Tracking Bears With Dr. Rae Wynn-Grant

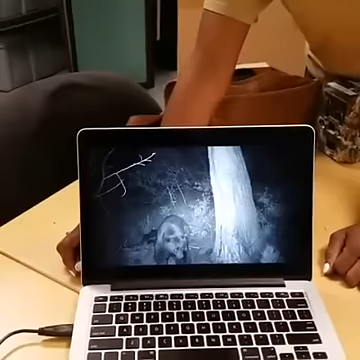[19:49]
actually just a few feet from where I was camping, where we were able to again catch a smaller juvenile male bear foraging around in an area where we weren't sure that black bears existed. So again, I can geolocate these images on a map and then help wildlife managers understand where bears might be moving through in this part of the country. Now you mentioned that that bear was pretty close to where you were camping,